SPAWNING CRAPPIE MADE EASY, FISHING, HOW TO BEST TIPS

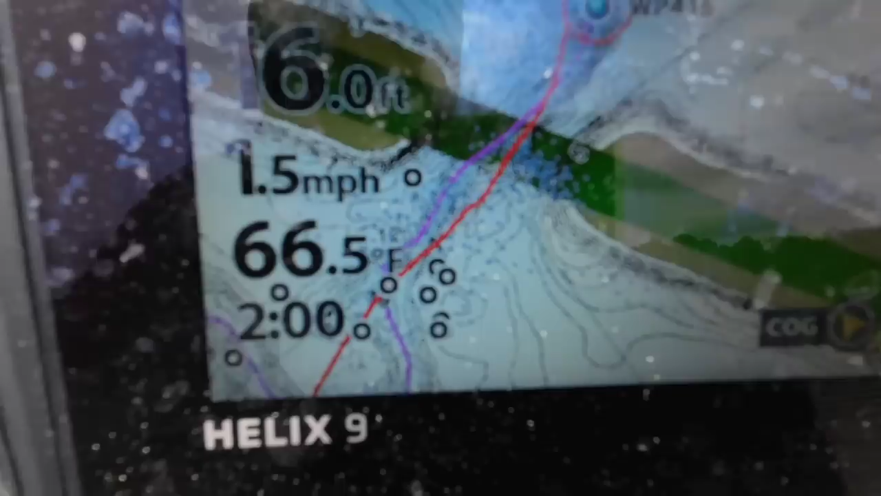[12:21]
On screen: depth 6.0 ft, water 66.5°F, speed 1.5 mph
Now, the water temperature right now is 66.5. So, now it's above 65. Now, they can really start spawning.
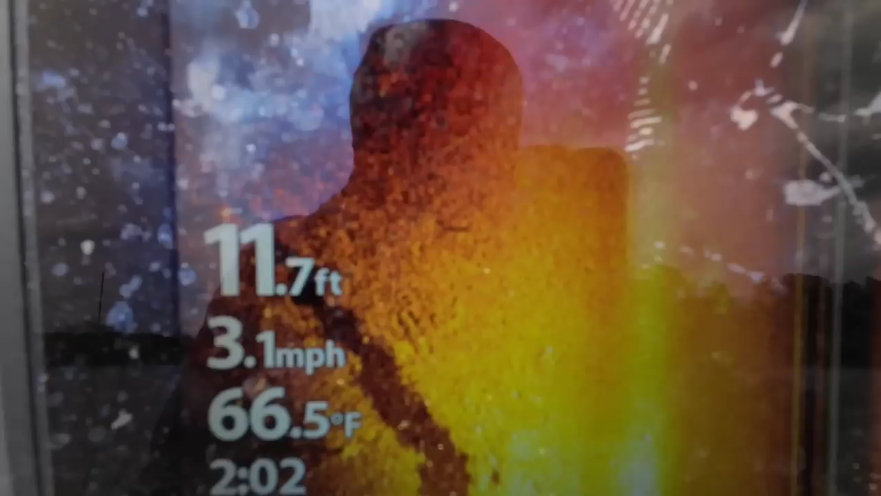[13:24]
On screen: depth 11.7 ft, water 66.5°F, speed 3.1 mph
Right in about 11 foot of water. And so, I'm just looking.
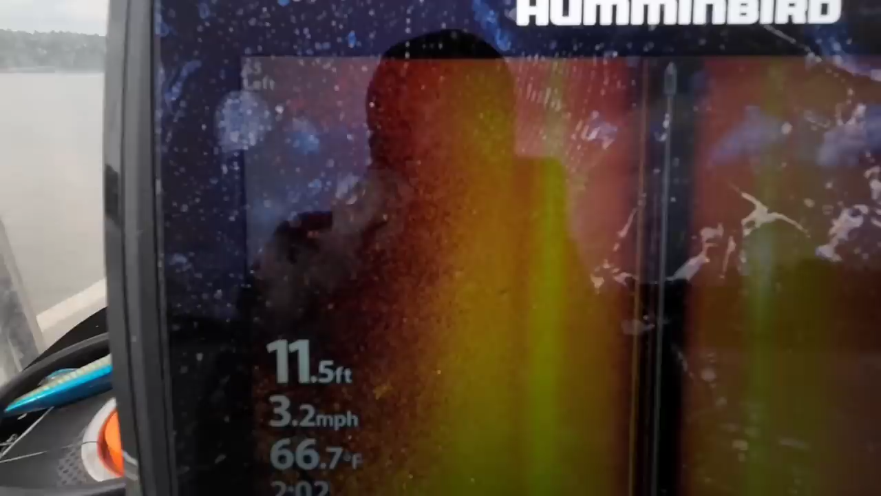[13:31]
On screen: depth 11.5 ft, water 66.7°F, speed 3.2 mph
And here's the stuff that I'm wanting to see. You see those dots there?
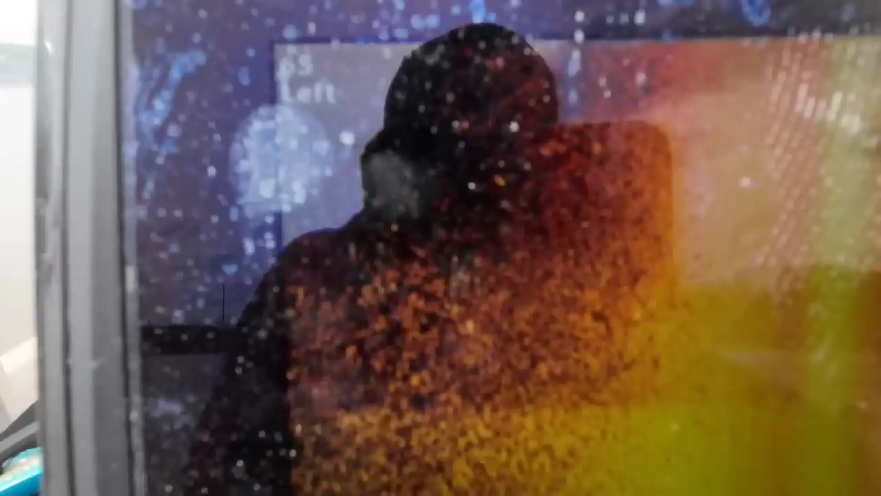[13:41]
You see that there? And so, this is going to be a great place to look.
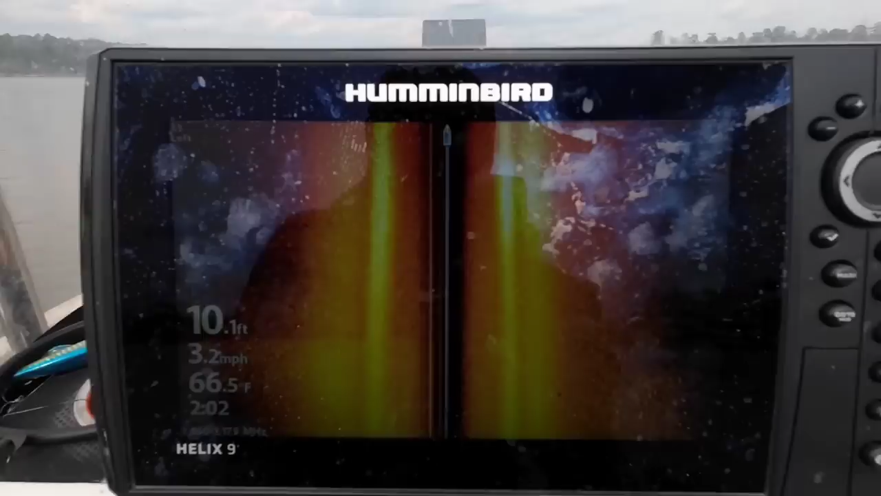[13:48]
On screen: depth 10.1 ft, water 66.5°F, speed 3.2 mph
And so, that's what I'm going to do. I want you all to excuse my screen.